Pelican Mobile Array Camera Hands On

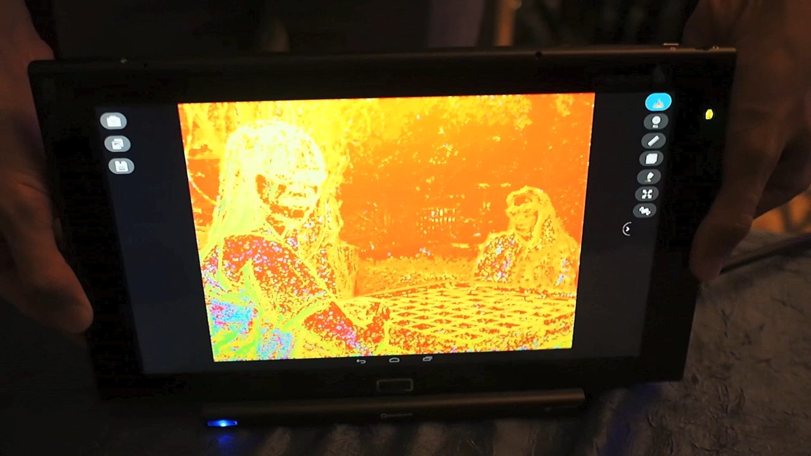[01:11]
So, this depth map is what we call a raw depth map that identifies a lot of edges.
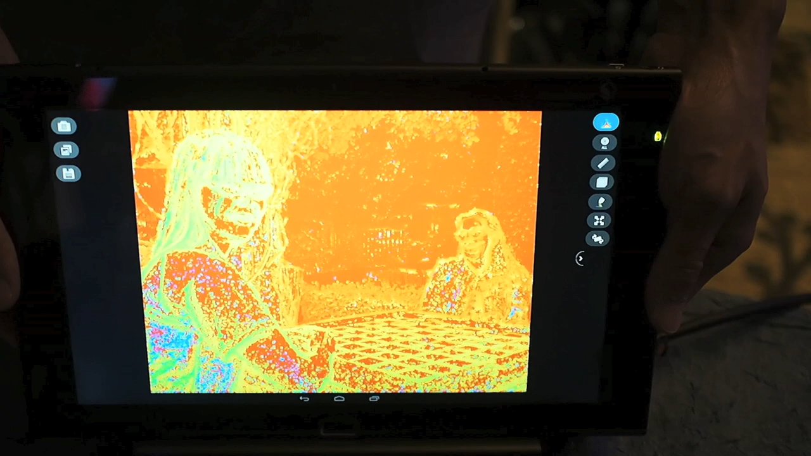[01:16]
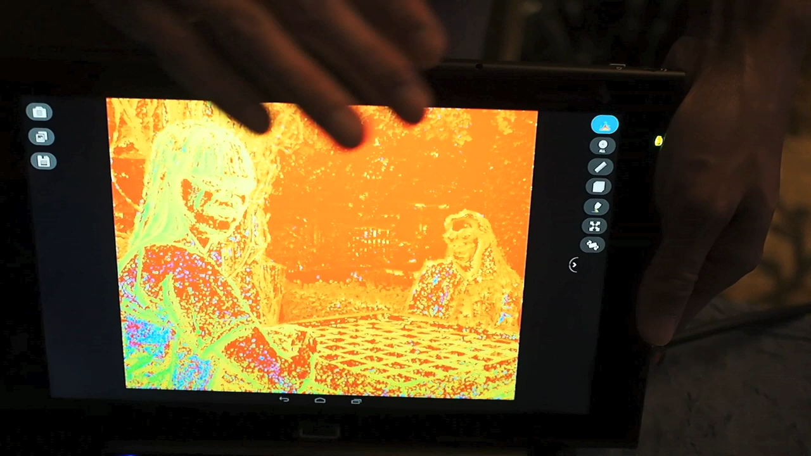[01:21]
As you can see already without any additional processing, you can clearly see the silhouettes
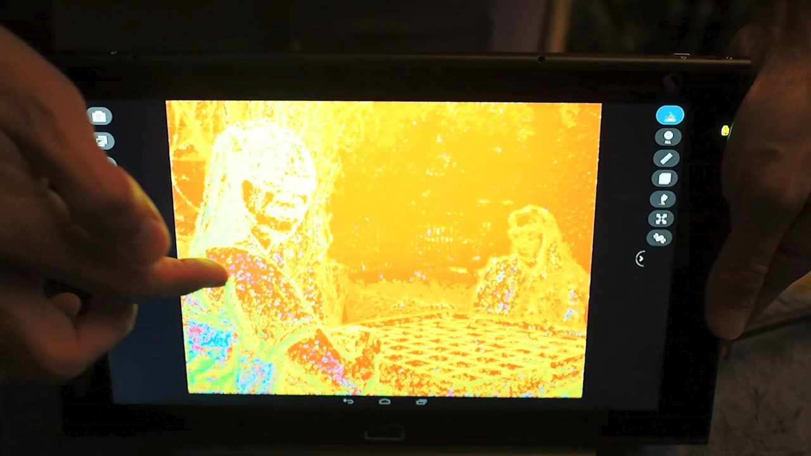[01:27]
of the two persons here as well as the table.
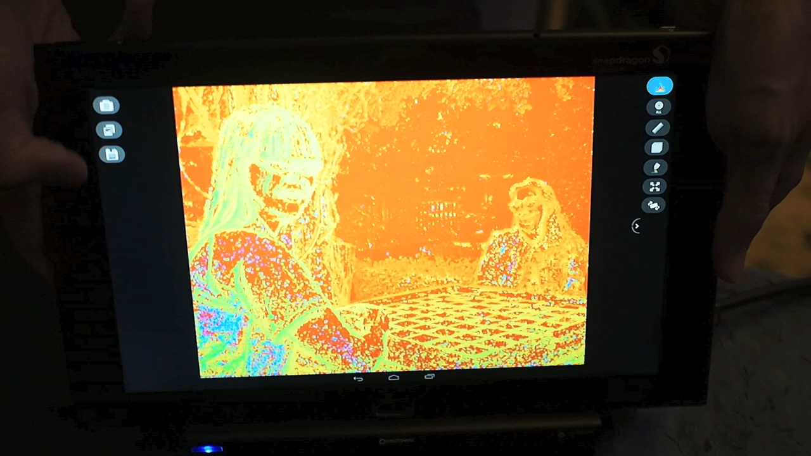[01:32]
And using this raw depth data,
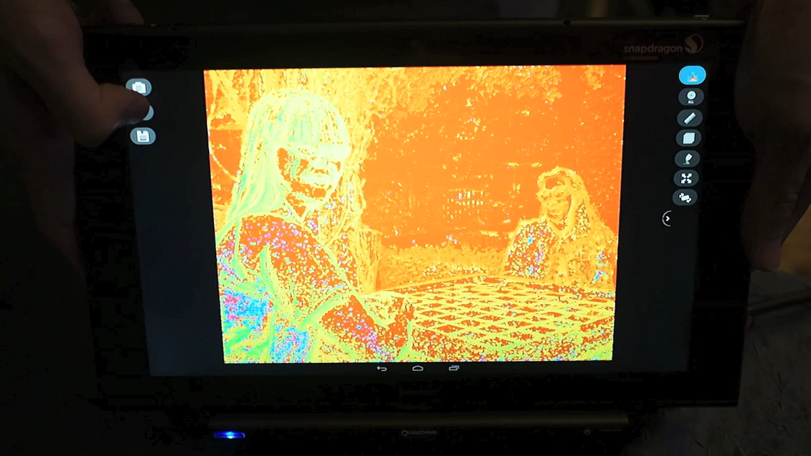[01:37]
we can conduct further processing to make it what we call a regularized depth map that will be suitable for 3D purposes and also for image and object segmentation.
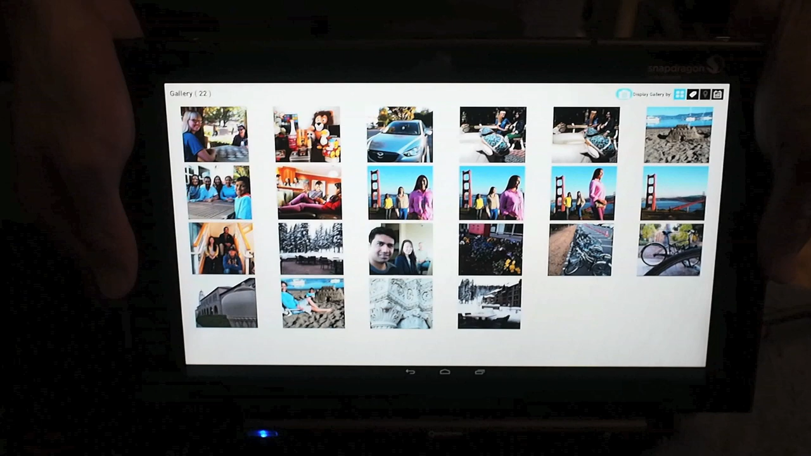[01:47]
So, this is an example of an image where we have done the additional processing.
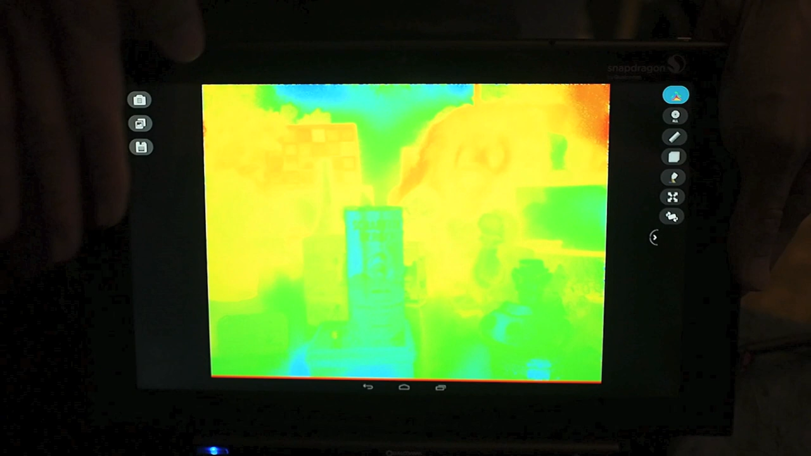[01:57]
As you can see, although the color is not very obvious, the objects here have a clearly
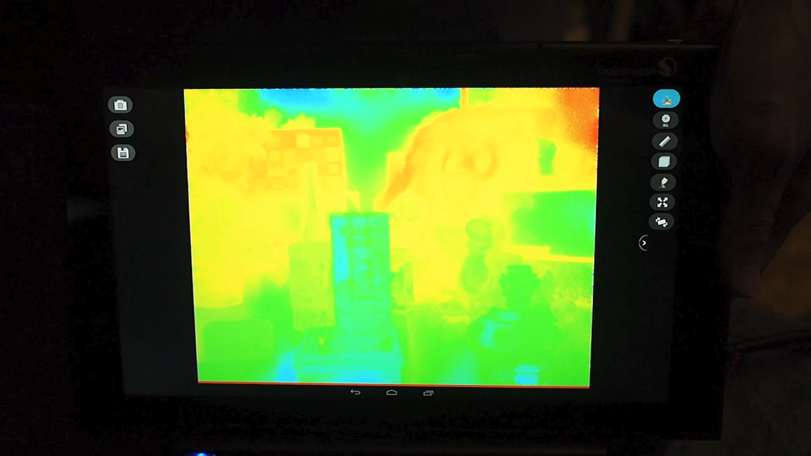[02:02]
smoothed out surface based on the depth data that we have.
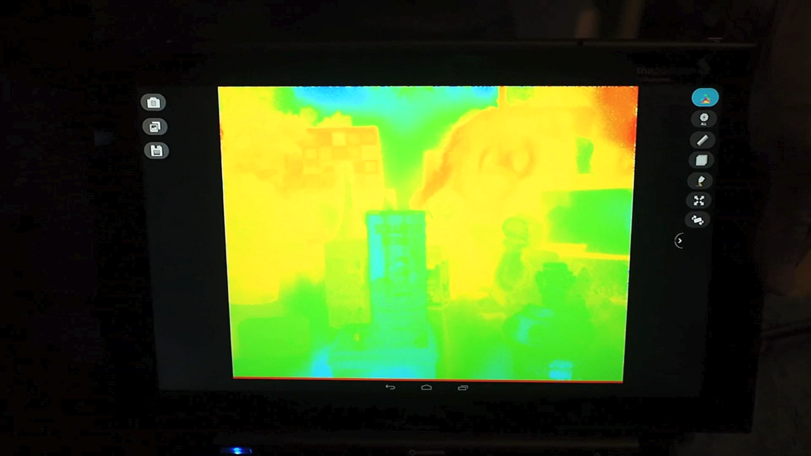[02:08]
And based on this, we're going to start building 3D models, we're going to start building the gesture recognition